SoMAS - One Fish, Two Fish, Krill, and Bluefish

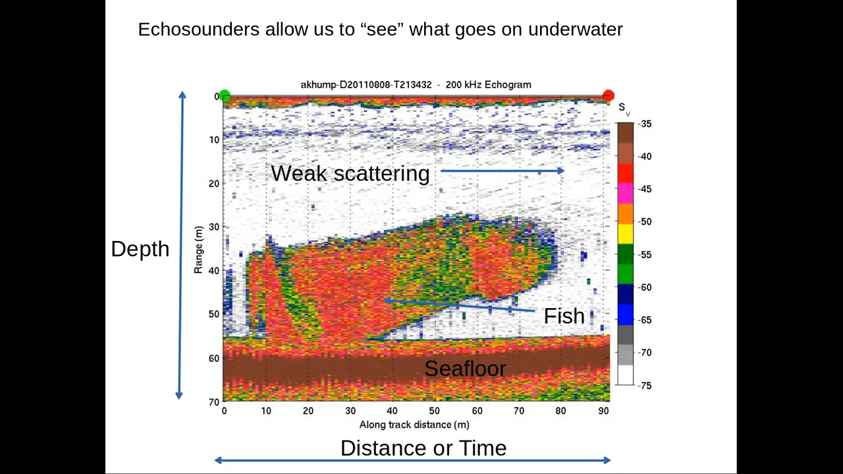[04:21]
meant we got more echoes back than say the green areas that's fewer echoes back and we can use that information to try and figure out how many fish might be in this school. The way we do this is is pretty complicated and there's a lot of details in here.
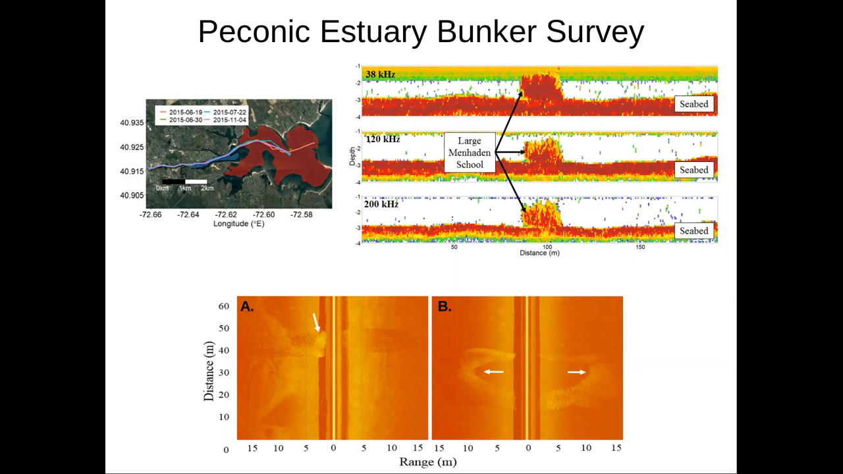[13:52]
And this is a school of bunker that is moving away from our vessel. Here's kind of the hole our vessel made in this school. But this let us estimate how big these schools were spatially. We could get their vertical height from driving over them. But then with the side scan, we could get those other dimensions.
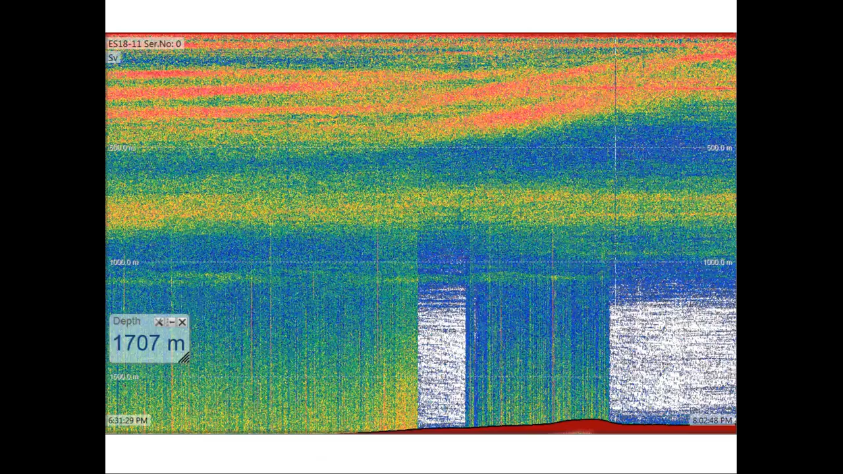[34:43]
On screen: depth 1707 m
But we can use those transducers to look at where things are vertically in the ocean.
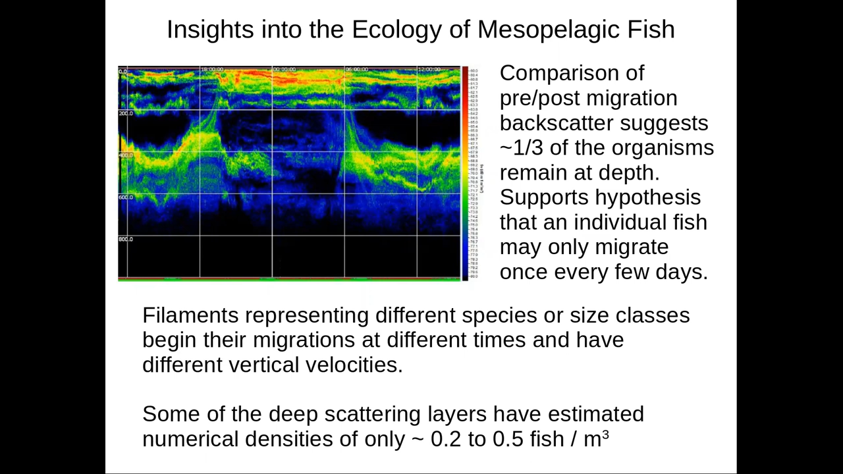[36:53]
When you actually look at the abundances, they're much less. It's like a fish for every two cubic meters and every four or five cubic meters. So it's just because these tools sample a really large volume, we get this kind of mixed up picture of what's going on.